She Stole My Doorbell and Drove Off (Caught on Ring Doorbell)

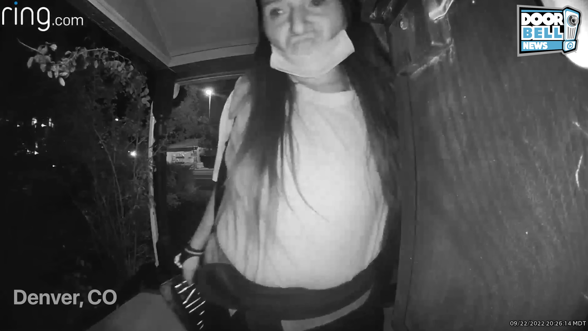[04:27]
she just stole someone's license plate now she's still in someone's mail yeah
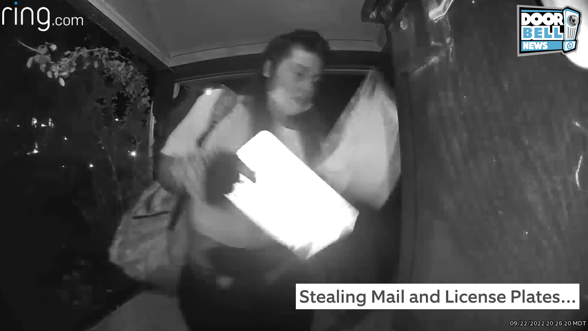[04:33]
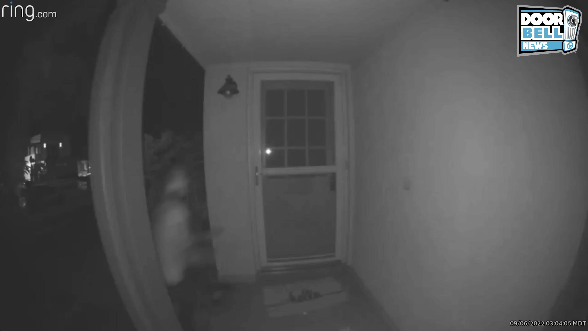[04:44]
Denver Colorado a lot of tweaky activity going on at late night out there Denver it's
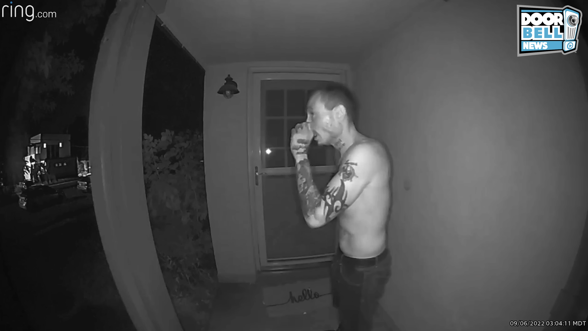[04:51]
three in the morning this guy looks like he's running away from somebody or something he rings the home on his doorbell but they don't answer as they should
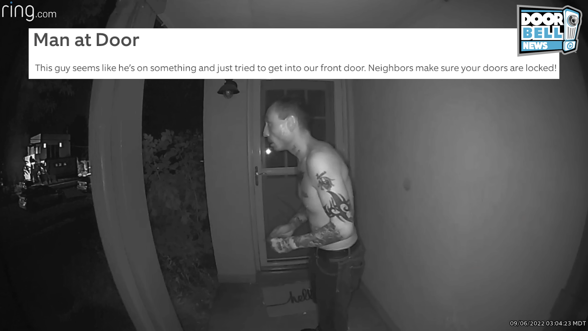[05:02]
yeah looks like he's up to no good